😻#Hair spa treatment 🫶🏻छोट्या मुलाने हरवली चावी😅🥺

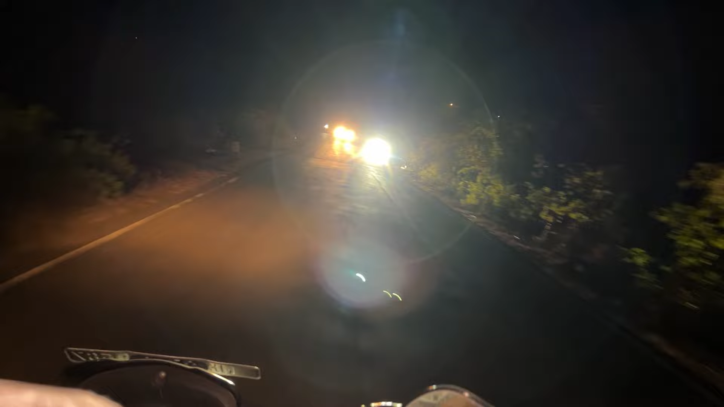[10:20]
ट्रॅफिक फुल आहे भाऊ इथे आम्ही आलो आहे पण आम्हाला घर माहित नाही विचारलं